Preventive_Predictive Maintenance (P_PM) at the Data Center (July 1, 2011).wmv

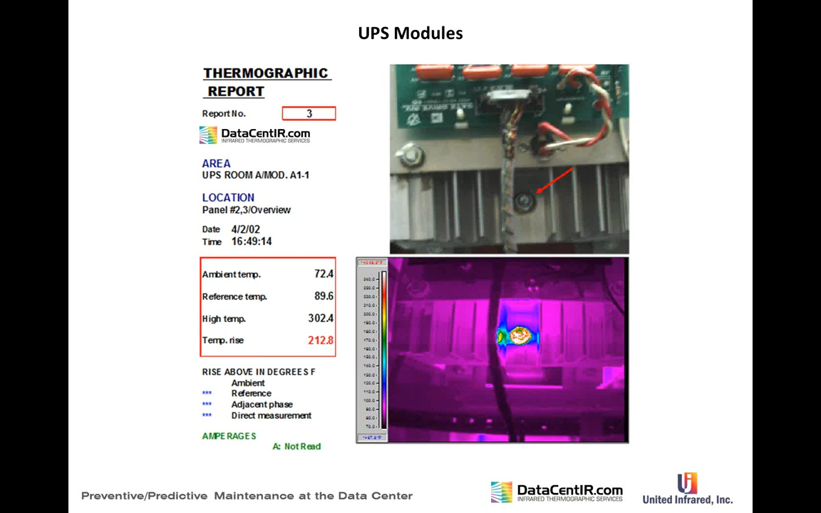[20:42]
look for the lugs that you have to identify and document also we end up documenting every single piece of equipment in these UPSs so that if anything does fail you can go back and make sure that it wasn't a problem during the survey ok that was 212 degrees delta T that was certainly not 1.7 degrees he said the other one was that had welded itself just another example of a UPS module this is these are the battery connections the UPS module we can't go into great depths today but what happens in a UPS module is you take AC convert it to DC hook a parallel to the battery and then back to AC
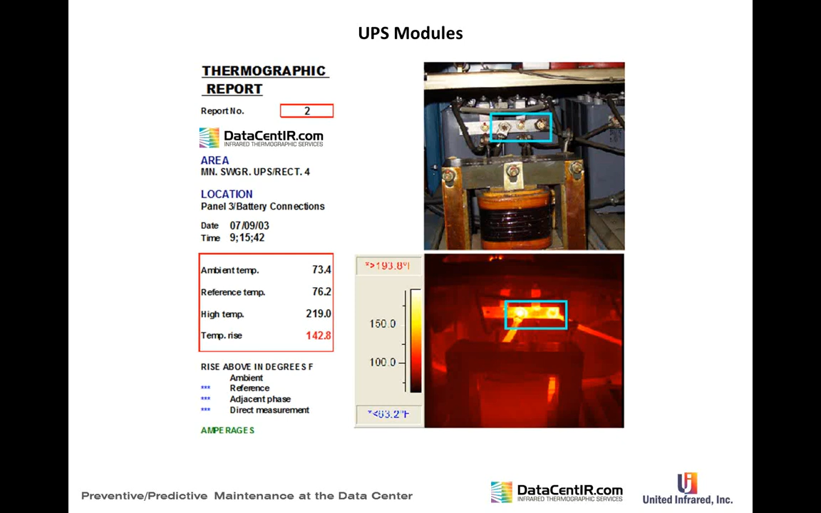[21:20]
to supply so that if anything happens the batteries can carry the load for a safe shutdown in this case the battery connection itself was a problem ok another small, small lug this is 49 degrees delta T right there but in a lot of these conditions you have to look and compare the temperatures of each of the different components as you're looking at them this ended up being a problem and on the next outage it was taken apart put together and as a follow up to every
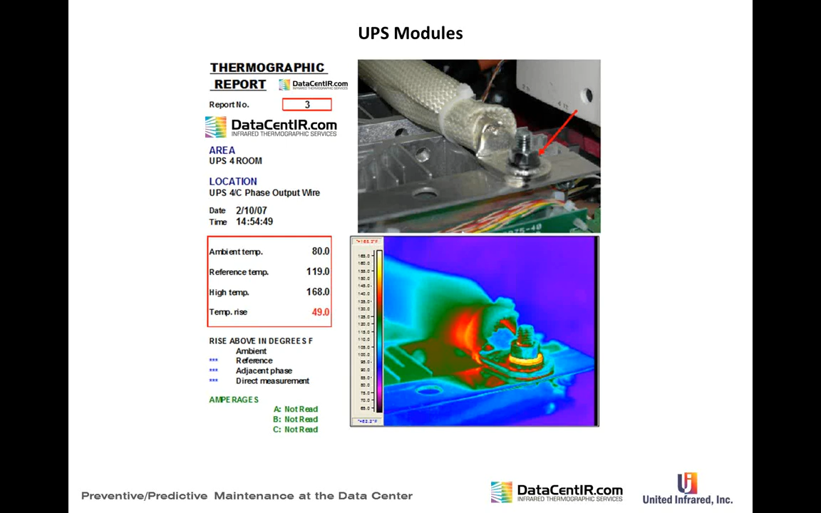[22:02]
single problem we find we go in and specifically document the repaired equipment and put the repaired equipment with this and turn that in as a finding also we show the image that it's been repaired the date and the time and we can take it off the critical list ok this UPS module had a huge problem 268 degrees it was a large enough problem to shut down immediately this was damaged equipment and that fuse and fuse assembly the entire module had to be replaced before we could start back
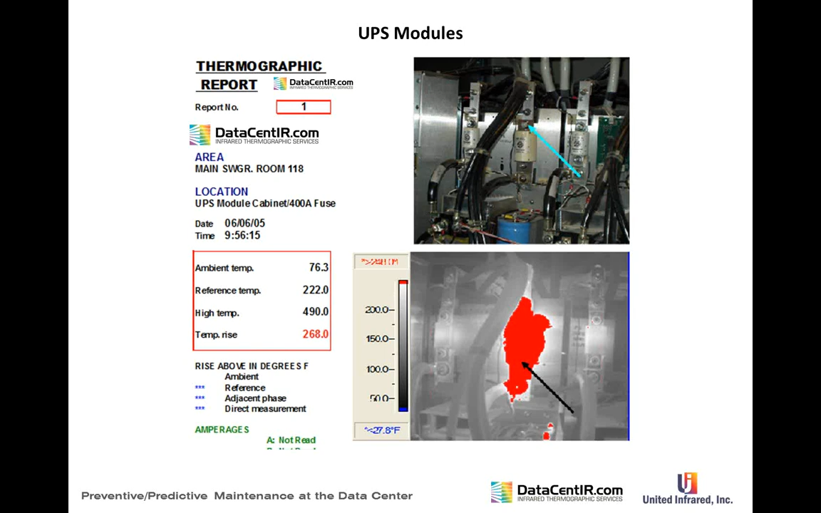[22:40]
up and that postponed that commissioning of that switchgear for about a week and a half ok another UPS module another problem and another this was an easy one to find 611 degrees delta T that was critical mass that was at a point where something could have exploded ok
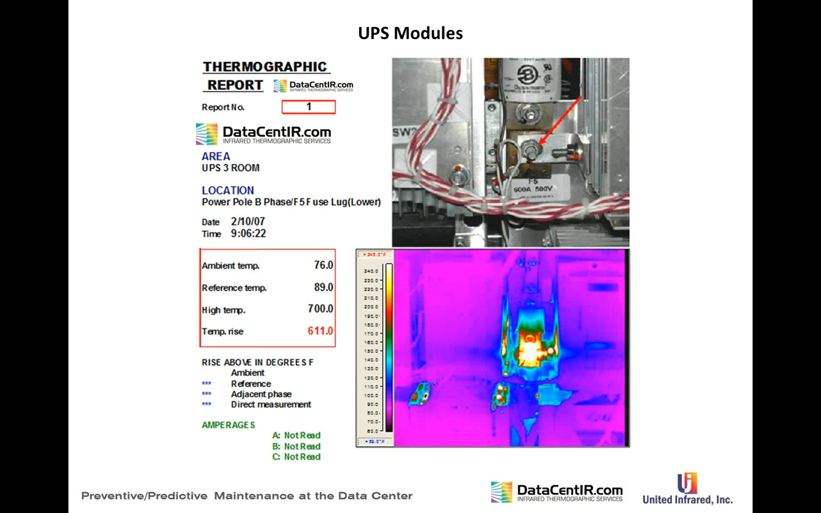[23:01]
DC battery banks are a tricky thing when you do a load test on a battery battery what you have to do is you have to put that you have to before you do the survey you have to come to grips you have to determine what is the temperature at which you're going to shut down because this occurs in a 12 minute interval and you've got 200 batteries to
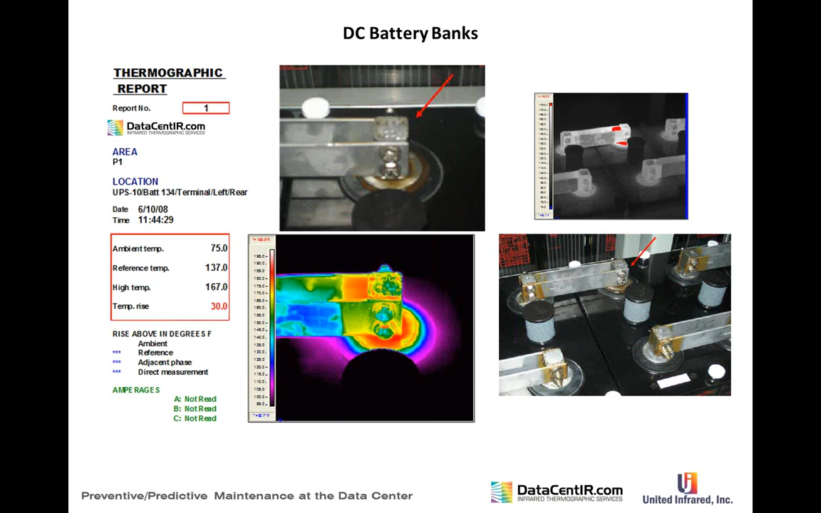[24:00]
for are the connections on the terminals and also in the batteries we'll go through a couple examples right here fairly quickly ok another lug connection on a battery this is an easy one to see it was only 11 degrees but there's only one time to check this it's when you hook up a resistive load you go to the battery bank and you do a full discharge
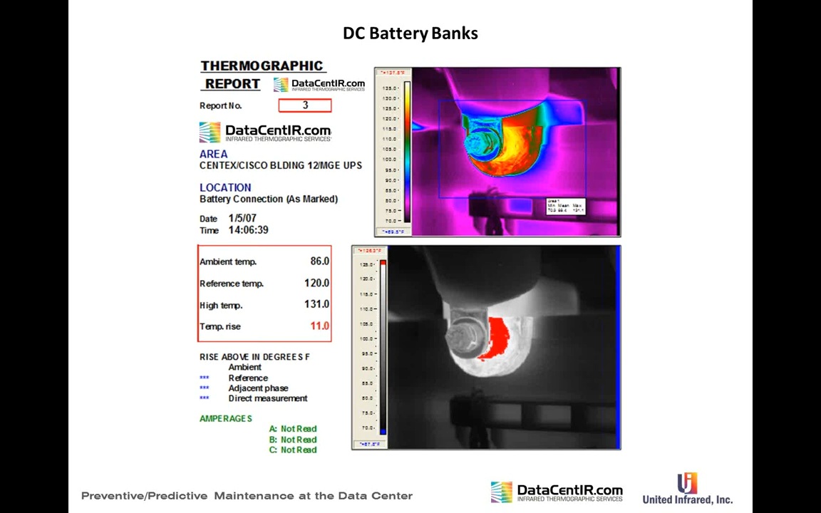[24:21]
so any problems that occur in any way shape or form have to be repaired ok this battery connection a lot of these batteries have these connections you can see one thing you can see visual is you can a lot of times you can see the grease boiling on these connections this was only 16 degrees delta T this was pointed out and repaired by the battery
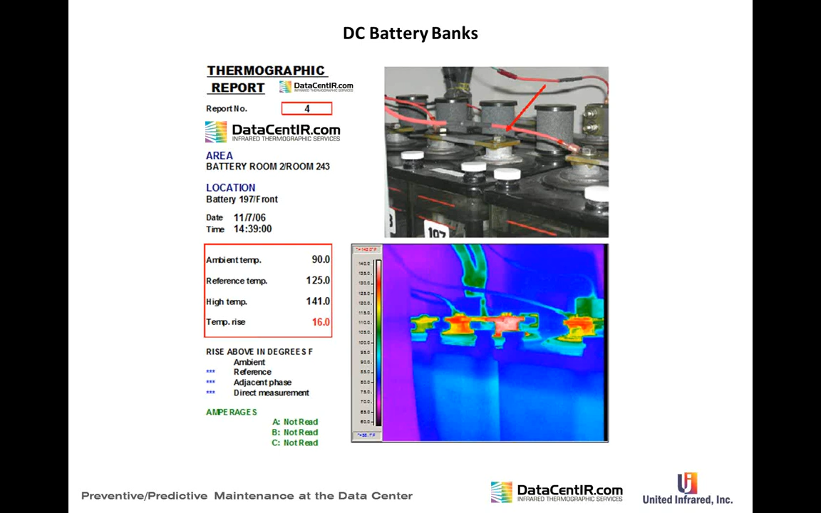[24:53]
the battery technician and was put back into service without a problem and checked after it was done ok these are smaller banks of batteries these are the cabinet batteries this was actually an internal battery problem and in this case we found several batteries that failed in this case also you have to know that you do the battery discharge test and
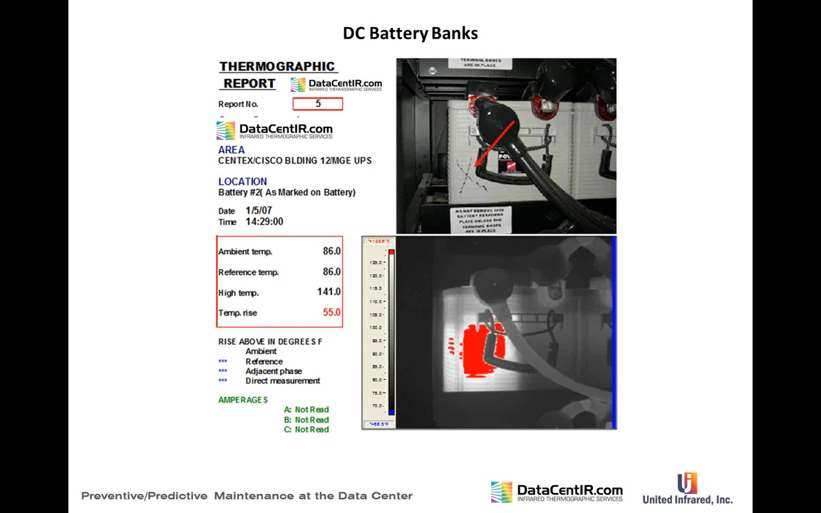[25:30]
when that occurs you have to check it 2 to 3 minutes 5 minutes 10 minutes after the battery discharge because this is an internal problem that showed up 5-10 minutes after the test was complete ok
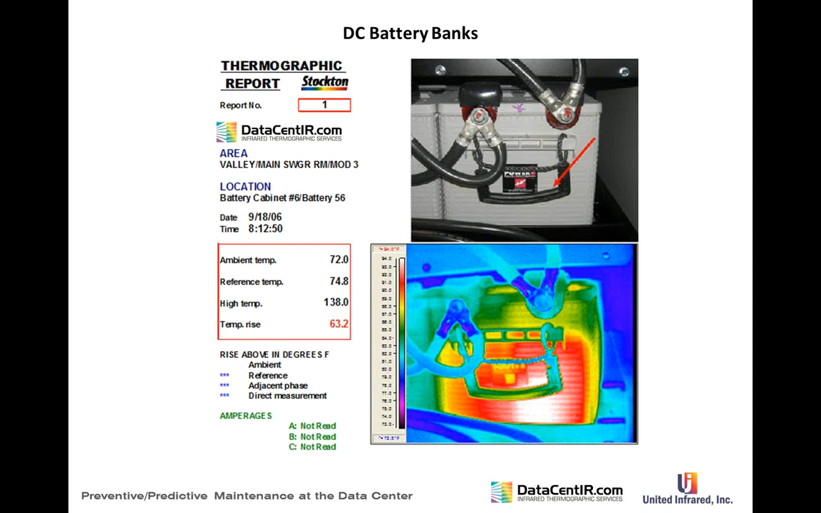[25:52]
just another internal battery problem it's clearly obvious and was noted probably 15 minutes after the test was completed ok a small lug this is UPS output breakers be very careful on this these are post-UPS any failures on these are a failure in the system ok
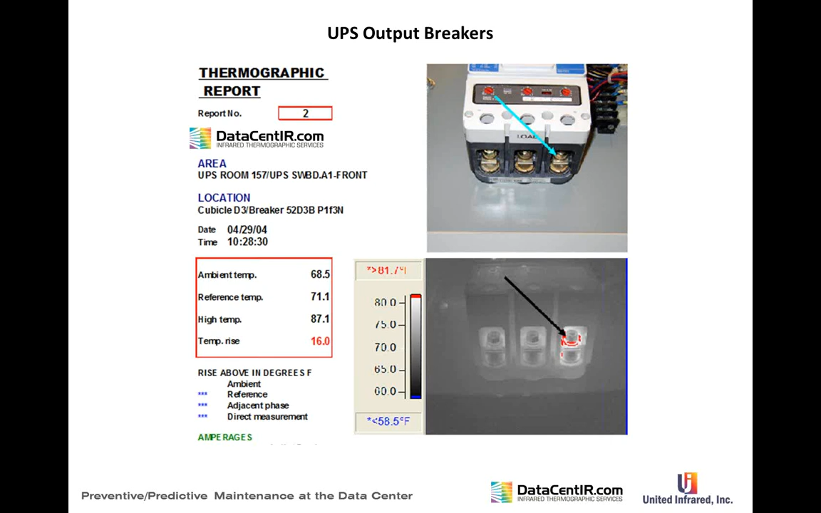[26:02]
On screen: scale bottom 58.5°F
same on the UPS breakers you have to be very critical and you have to know the loads on each most of these are linear loads they're A,
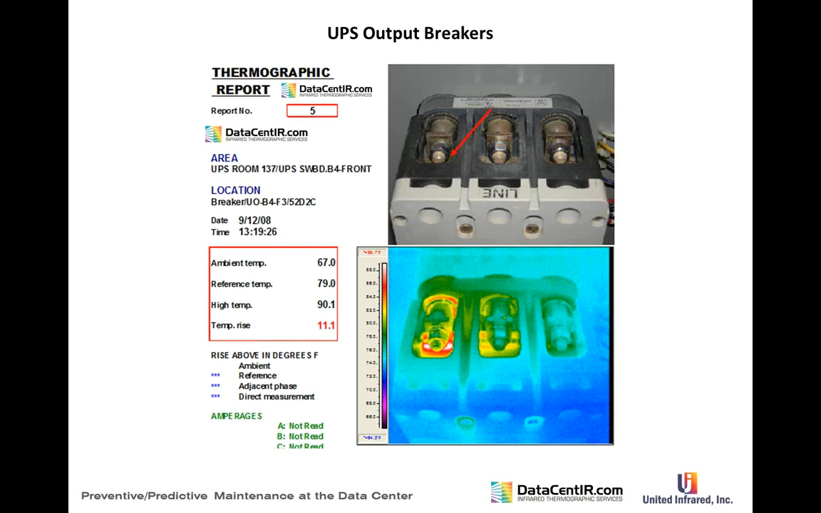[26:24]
B and C are the same but in this case you've got a problem on phase A ok PDUs this was actually a PDU that was put in an entire data center was put in as you can see with snap in breakers the entire data center had to be re-outfitted with with breakers that had screws and they it was a it was a major issue because they had planned on the data center being up and running and this was one of the first
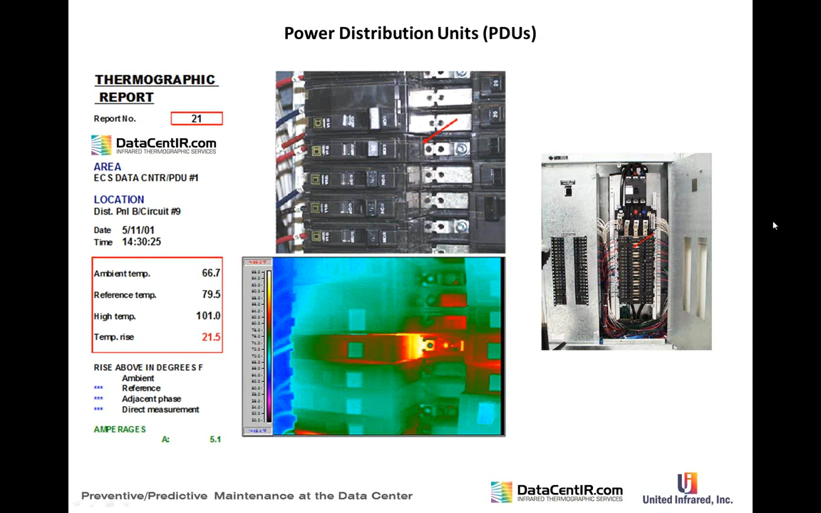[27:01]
tests on it but this was a major problem it had to be re each one of the panels had to be re-done with breakers that had were not snap in and pre-tested also ok this is just a crack unit one of the cooling computer room air conditioners and this is the main breaker in the crack those have to be checked we find problems on those as well as
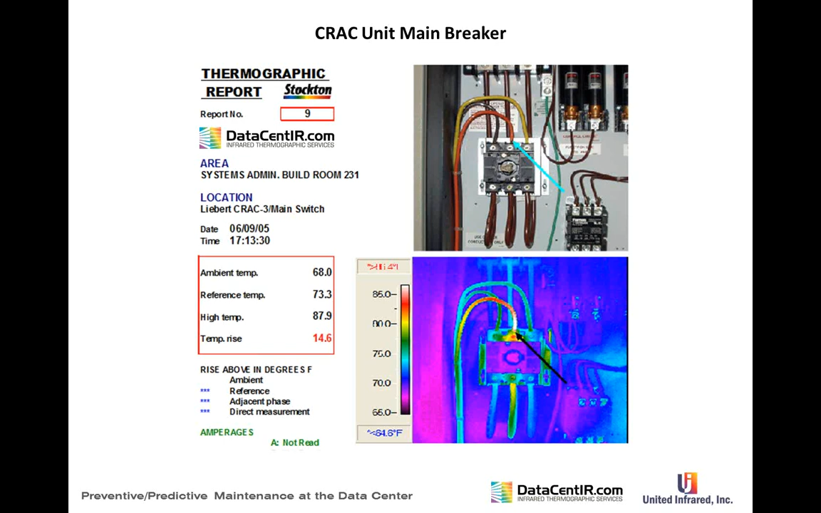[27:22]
connections on all the fuse box and and crimped connections ok